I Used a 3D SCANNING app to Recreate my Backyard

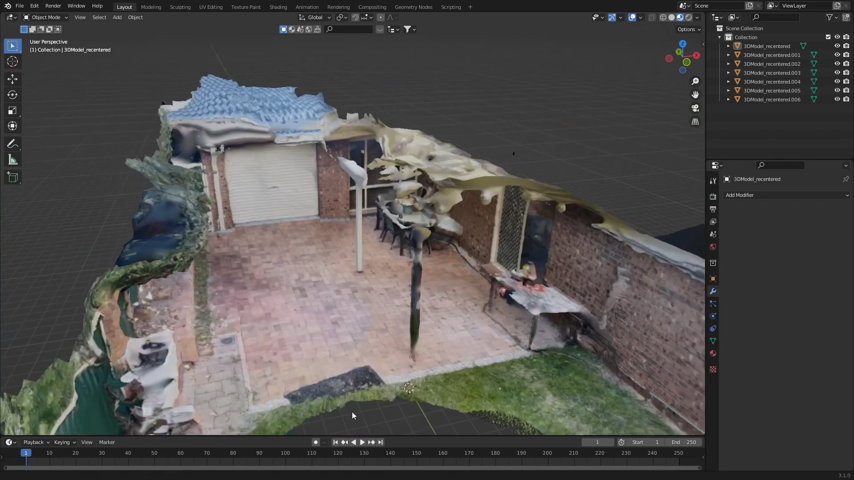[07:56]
So you can kind of see how we've built this whole section up very quickly.
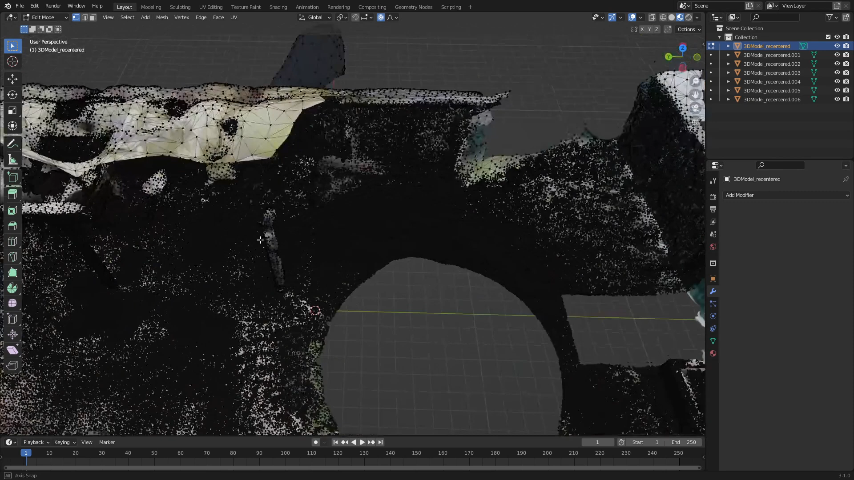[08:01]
From here what we can do as well now is let's work on this grass business.
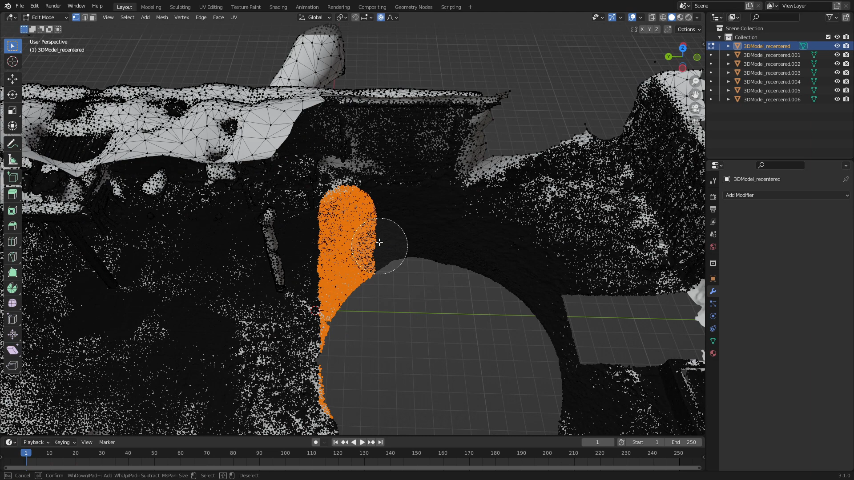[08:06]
So if I select all... We'll come back to that.
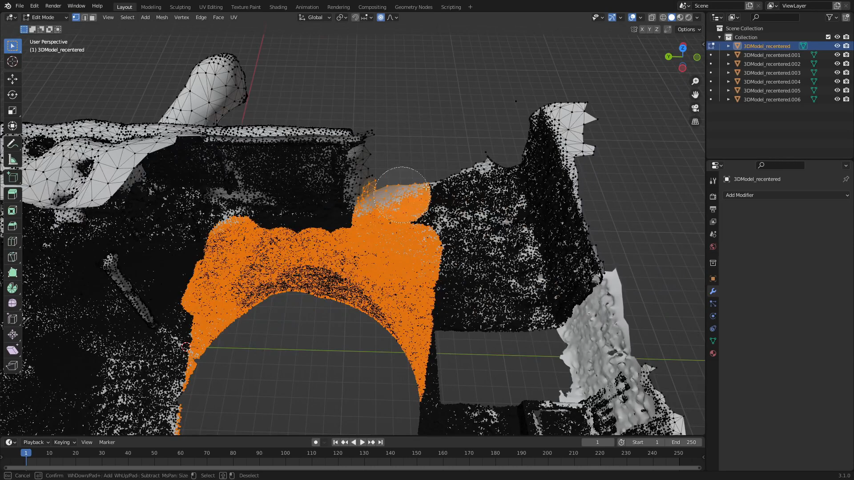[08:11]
If I select this whole area. Delete those vertices.
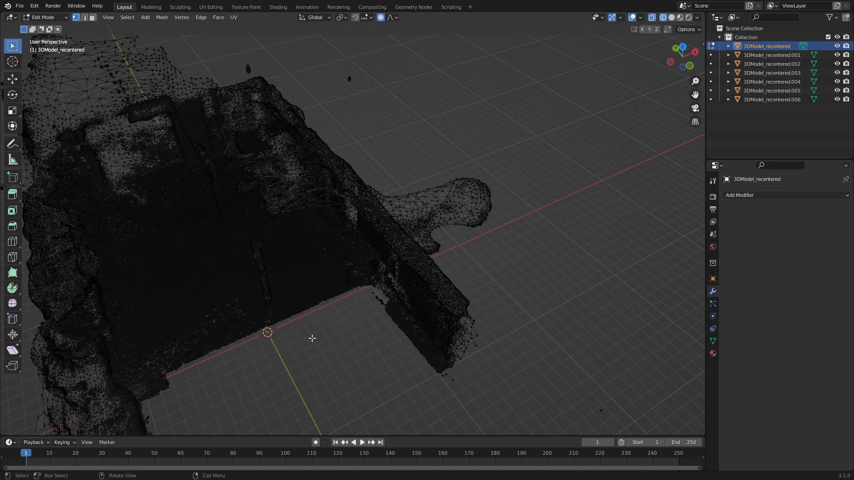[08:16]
What we can do now is add in a new plane. And we'll line this one up to the best we can.